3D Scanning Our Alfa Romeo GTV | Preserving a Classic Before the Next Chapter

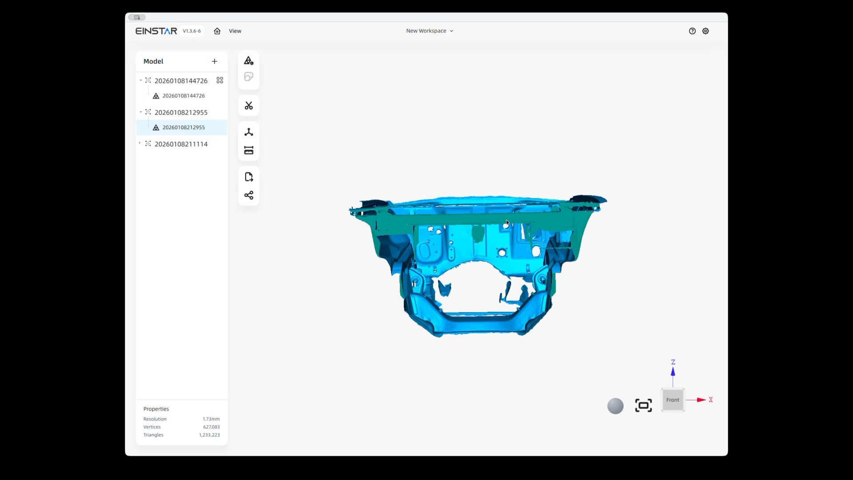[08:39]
The smaller items that you, you scan here, it holds measurements a lot better because it's, you're not making such a big file or it's not trying to read, trying to connect up and connect the points and do all that stuff.
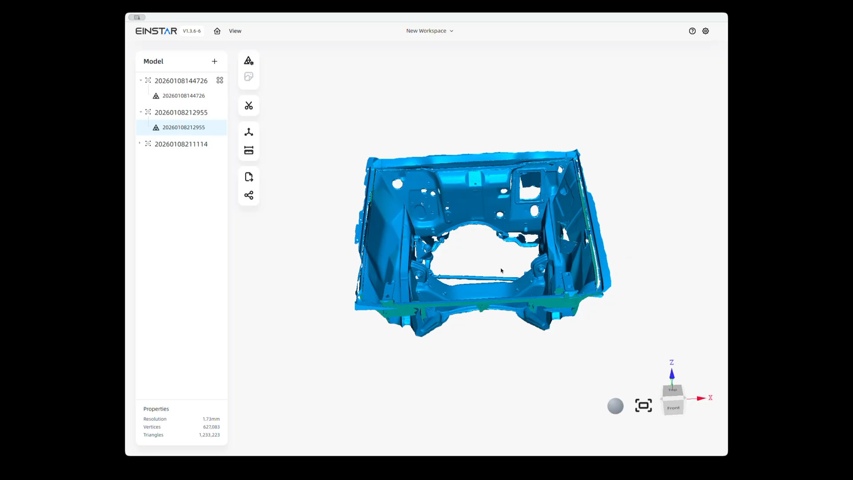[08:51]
And also you don't need markers, little dots everywhere like, like we have on the body itself. And then I did the interior,
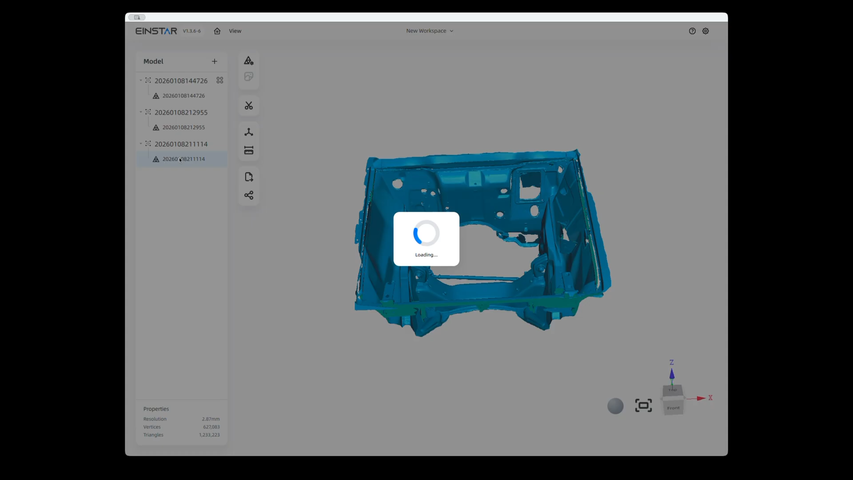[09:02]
which I thought looked really cool, right?
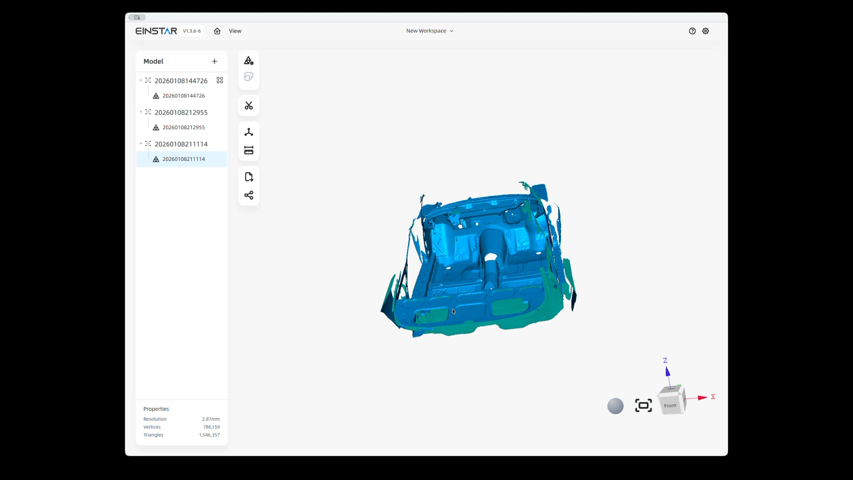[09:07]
So the interior's got the new, got all the areas that we have. There's a little noise here, but it got the new tunnel and all that. The mount, let's see, the mount for, again, a little noise here. The mount for the steering column. And I did some measurements and it's fine.
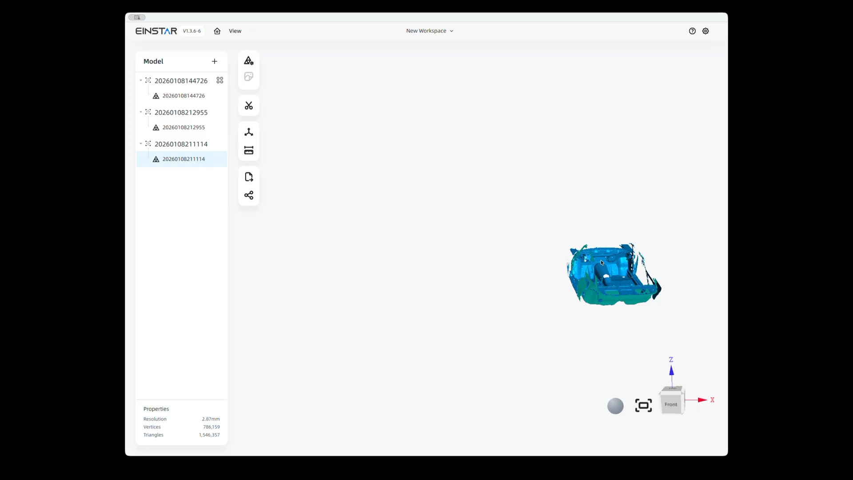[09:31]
I don't need very, I don't need a massive detail scanning
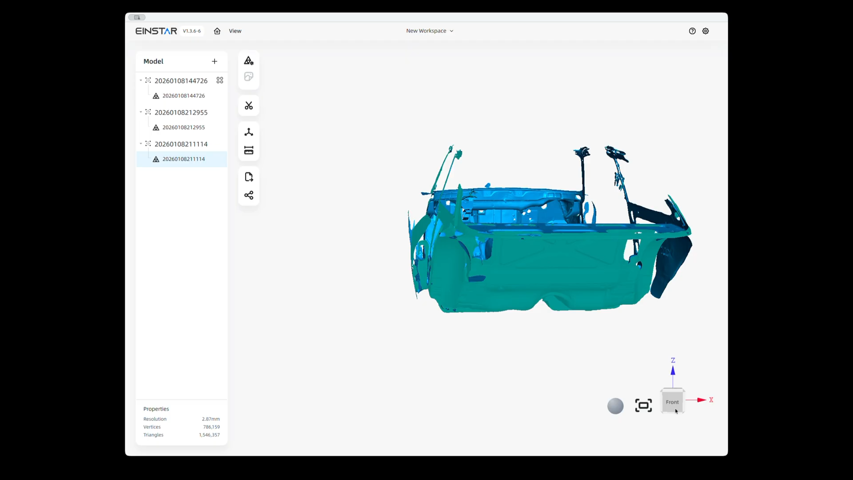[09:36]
this car because it's just the body.
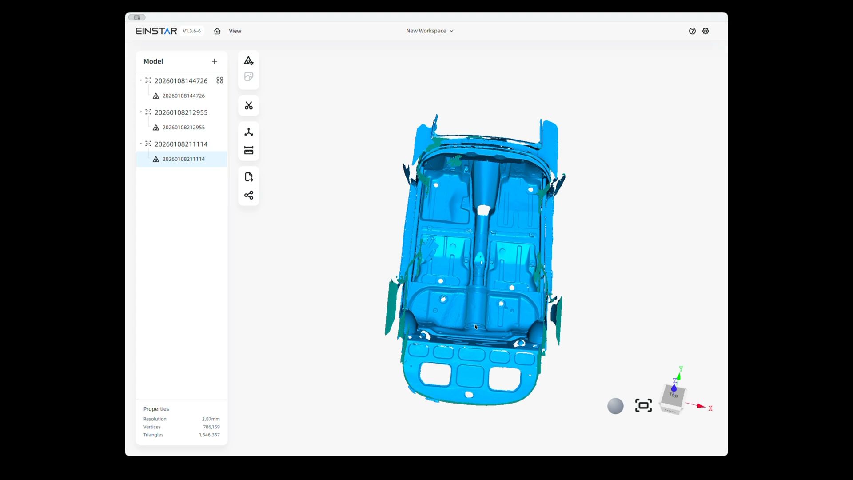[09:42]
If I was scanning a car part, I would want to do more HD and take my time and get as much detail as possible. But the detail here is really good. You can even see where this, the floor pan was welded
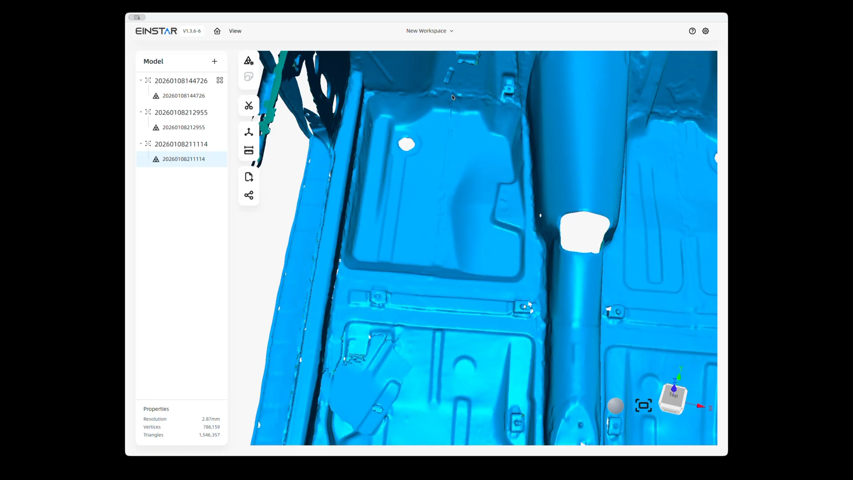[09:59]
in and you can see even here where some of the weld was at. And I've got all this seam sealed as well.
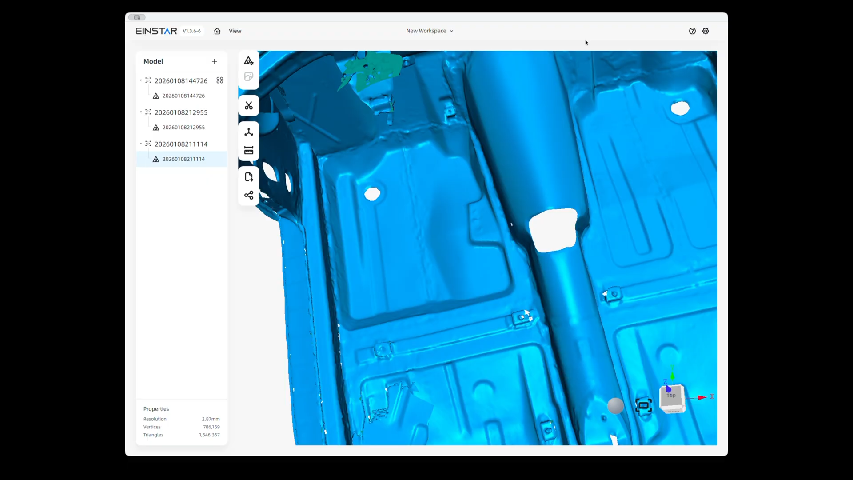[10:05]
Same here. But I thought it looked great.
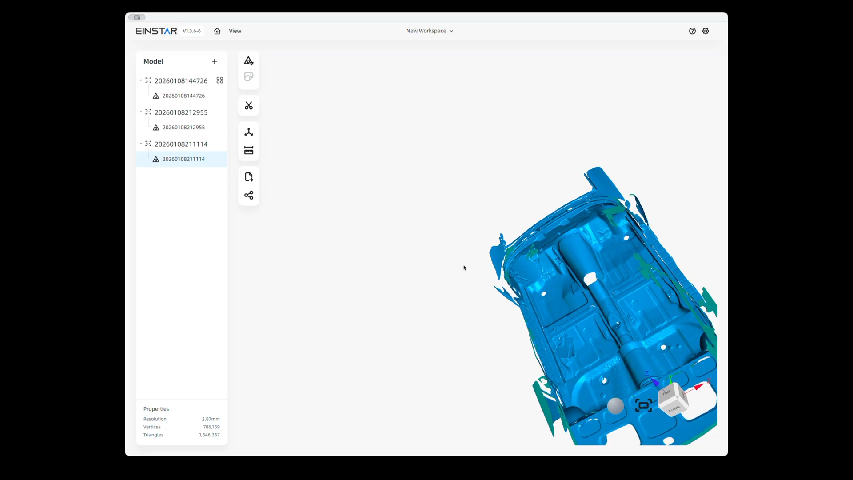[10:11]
Even the back, the back hatch, let me see if I can get this better now and come in for you.
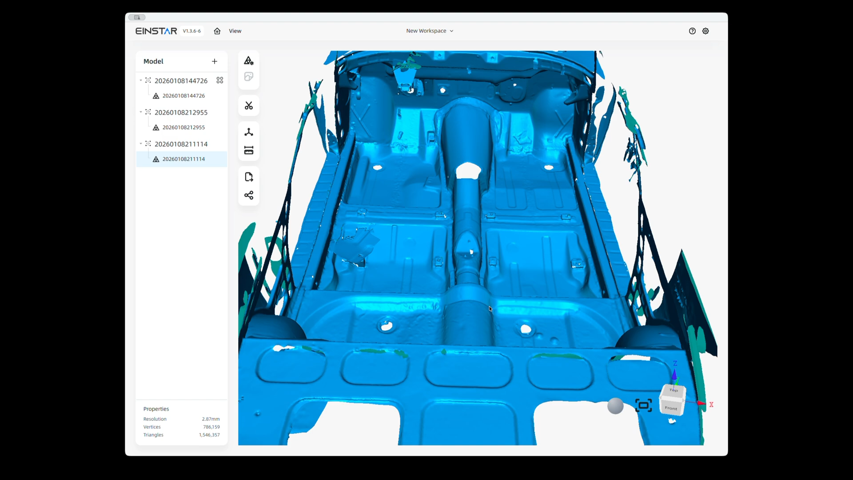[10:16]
There you go. Even back here, I thought did really good.
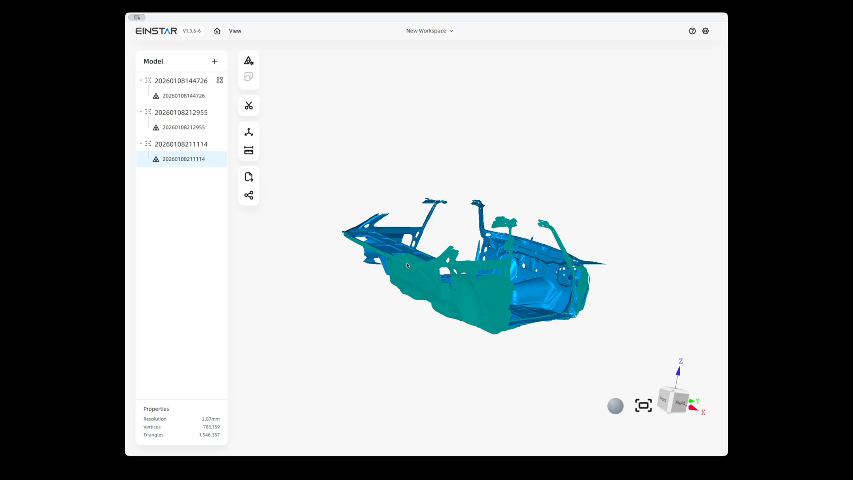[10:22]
So, I am very pleased. Scanning is so important when you're doing these types of restorations because it's good to have this data, let's say the interior, because when I put the dash in and then I'm going to be working here soon on the AC evaporator box and how I'm going to load that in.